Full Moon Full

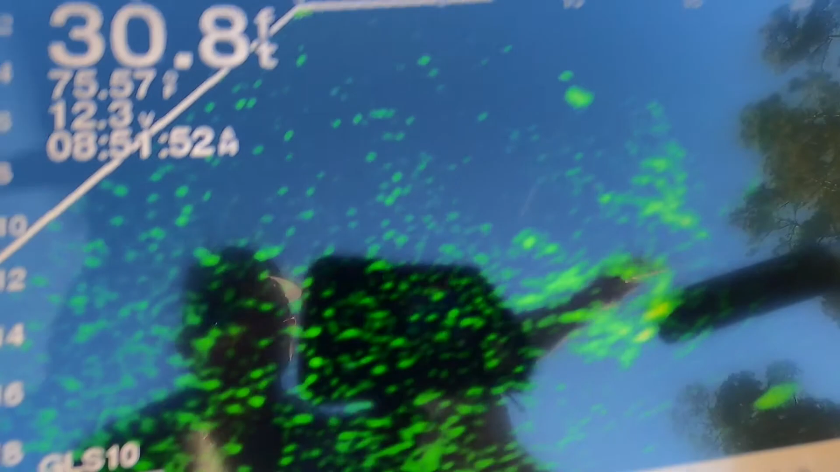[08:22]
On screen: depth 30.8 ft
oh man there he goes swimming away go at him
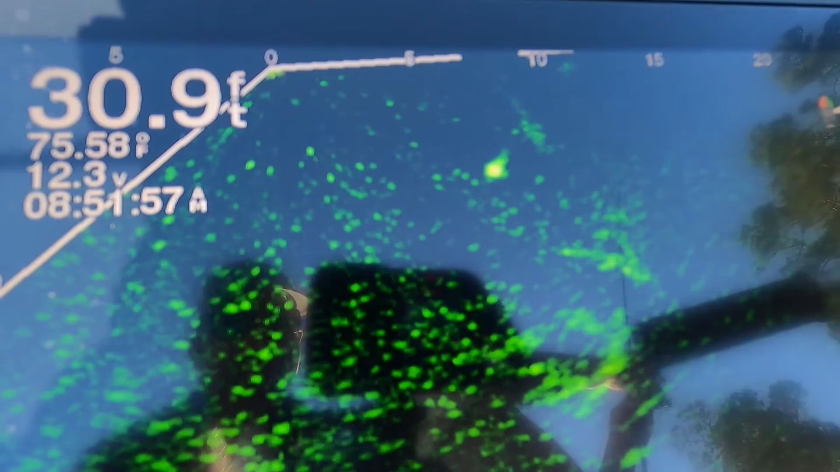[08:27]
On screen: depth 30.9 ft, water 75.58°F
again he hit it so i have to follow it all the way up yeah make them commit huh
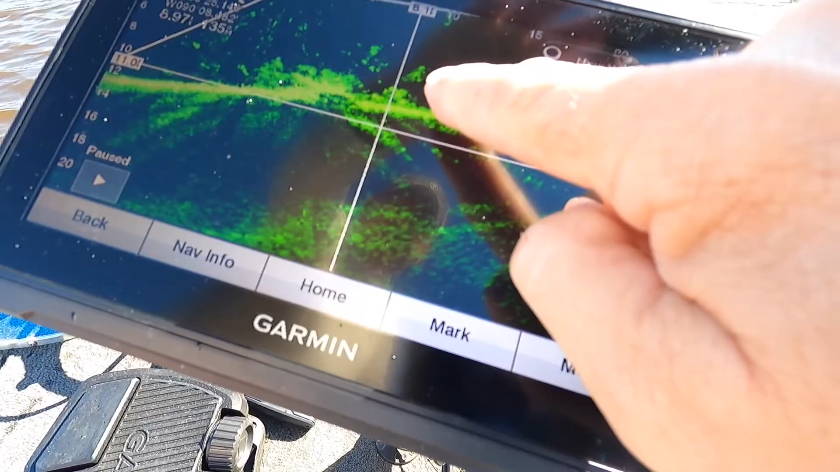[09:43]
might have some size on that one
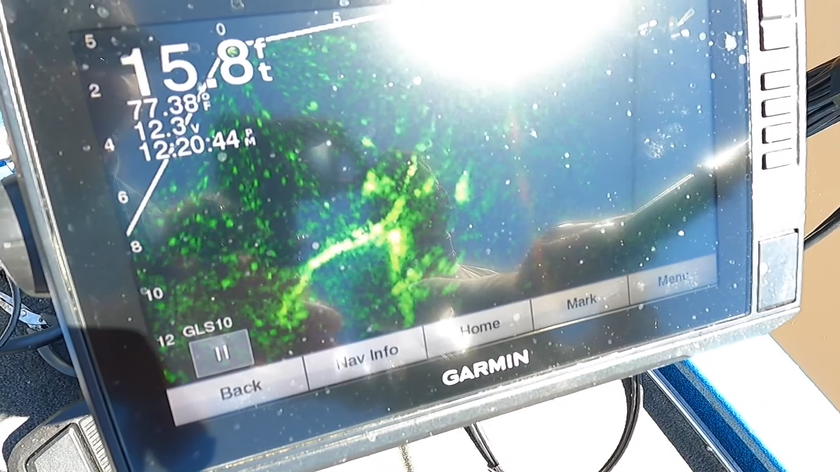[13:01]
On screen: depth 15.8 ft
there he is there he is following it up didn't follow the truth
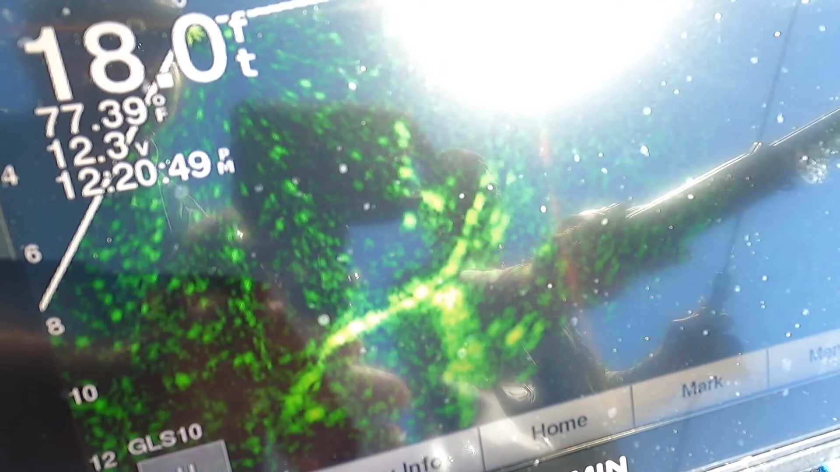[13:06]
On screen: depth 18.0 ft
and when you see him turn around go down again you just try and come build up another one here it comes here it comes